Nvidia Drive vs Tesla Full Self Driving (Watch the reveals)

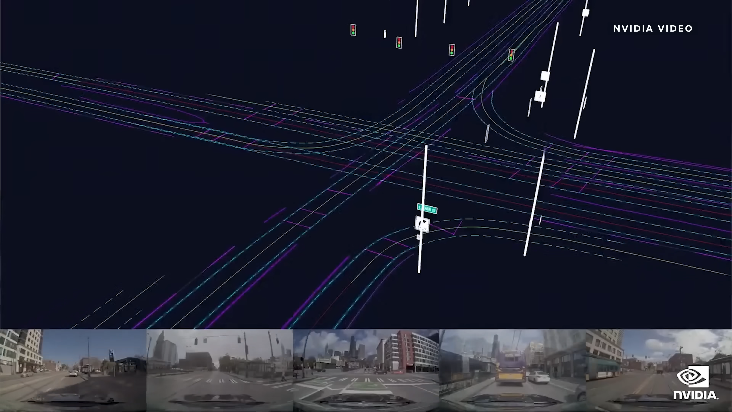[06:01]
With each drive, more of the route is perceived and reconstructed in 3D.